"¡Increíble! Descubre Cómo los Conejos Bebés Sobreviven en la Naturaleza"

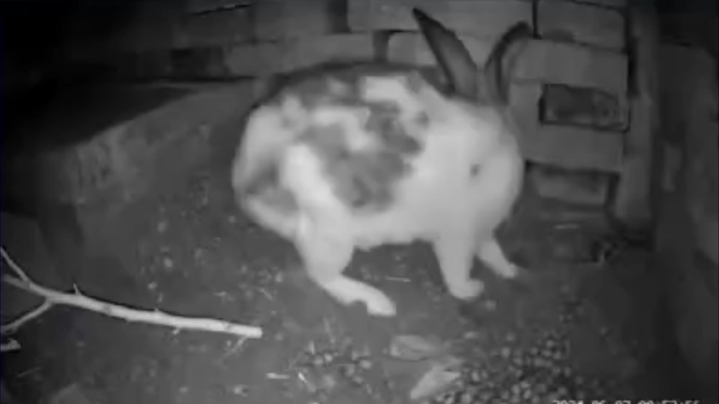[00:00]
Alrededor de la coneja un grupo de pequeños conejitos, aún con los ojos medio cerrados y pelaje sedoso, se amontonan buscando el calor de su madre.
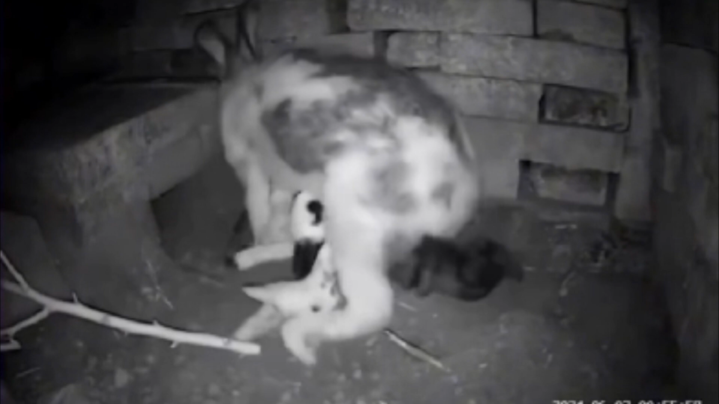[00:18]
La coneja se acomoda y con un gesto instintivo, guía a sus crías hacia sus mamas. Los diminutos hocicos se mueven con avidez, y pronto el silencio de la madriguera se llena con el suave sonido de los conejitos amamantándose.
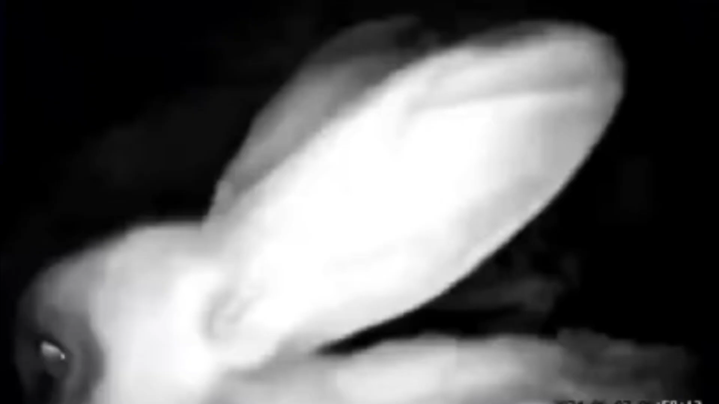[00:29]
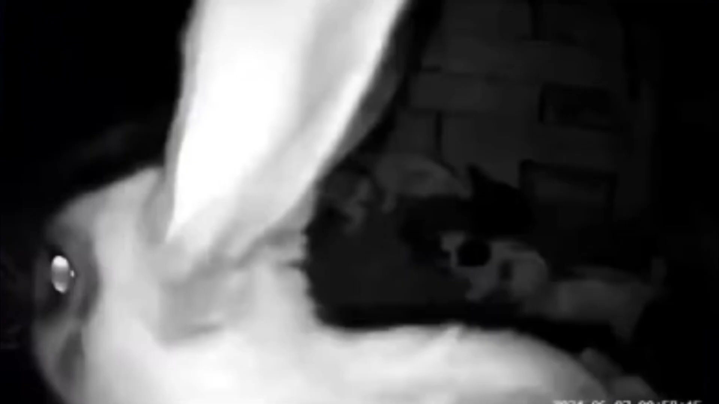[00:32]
La coneja madre los mira con ternura, mientras acaricia a sus crías con suaves lamigas.
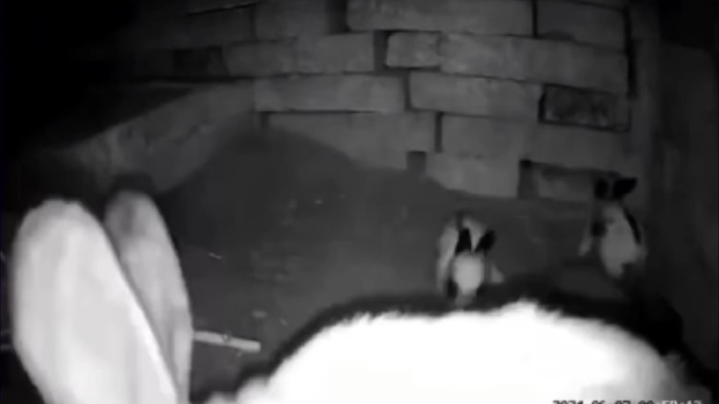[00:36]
Cada uno de ellos se siente seguro y amado bajo su cuidado.
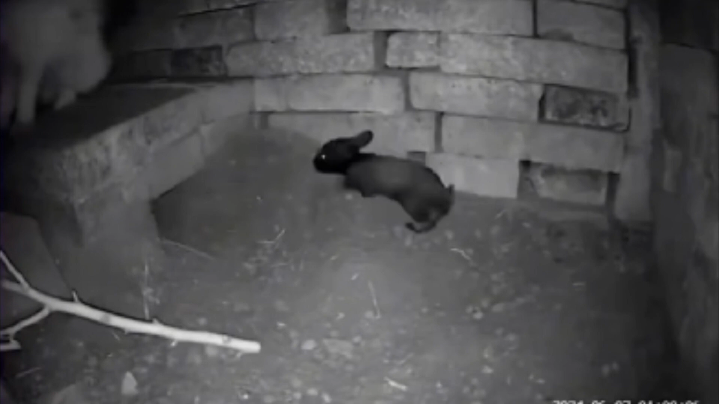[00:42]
La escena emana una tranquilidad y un amor indescriptibles, una conexión natural que solo una madre puede entender. La coneja vuelve y tapa a sus crías para evitarlos del peligro nocturno. Si te fue interesante dale like, comenta y comparte.